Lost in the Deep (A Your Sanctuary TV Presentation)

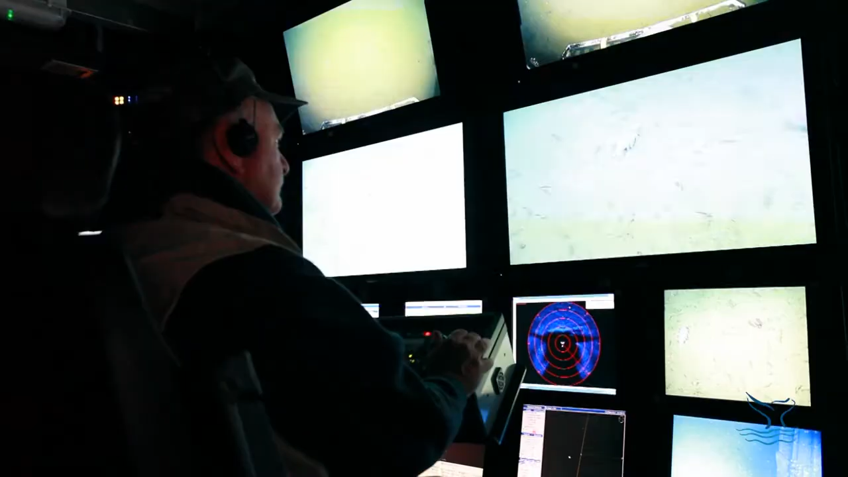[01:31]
Andrew de Vogeler of the Monterey Bay National Marine Sanctuary and dr.
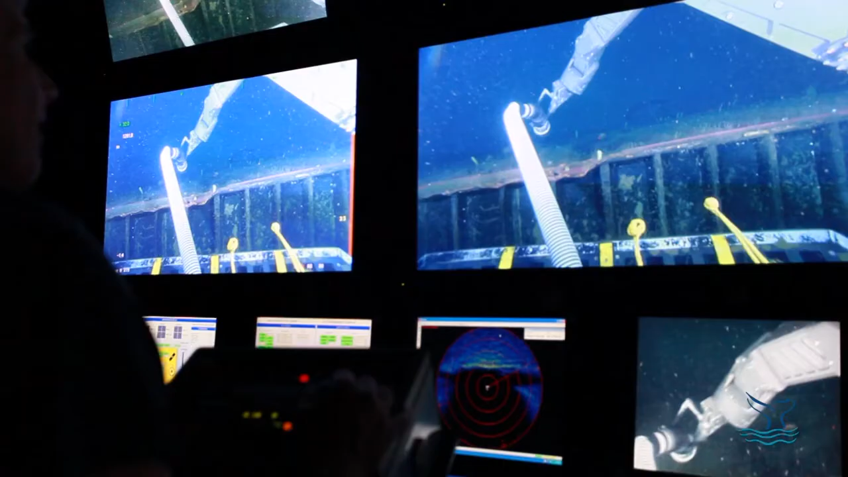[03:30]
very lightly or pinching them hard and breaking rock
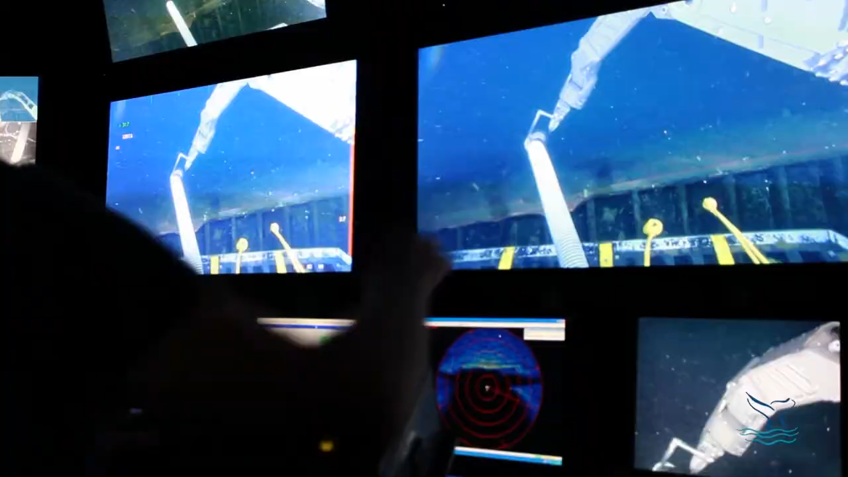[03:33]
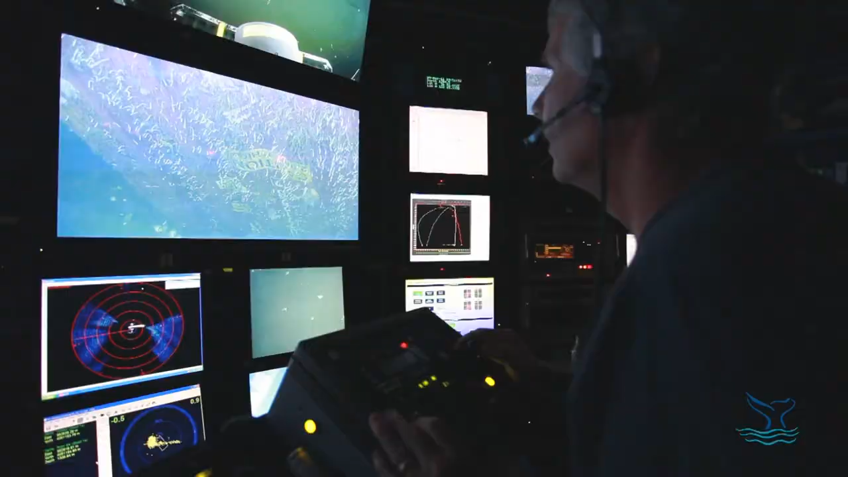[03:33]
and so we can take pictures of organisms and we can also
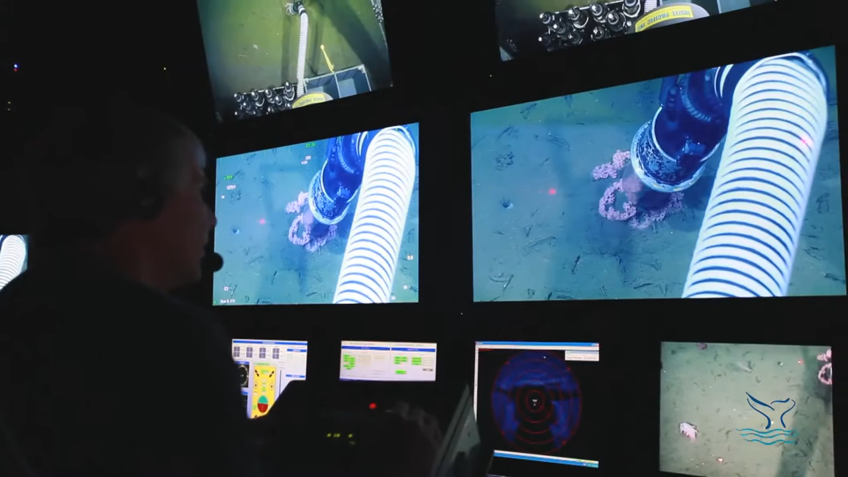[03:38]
collect them and bring them back to the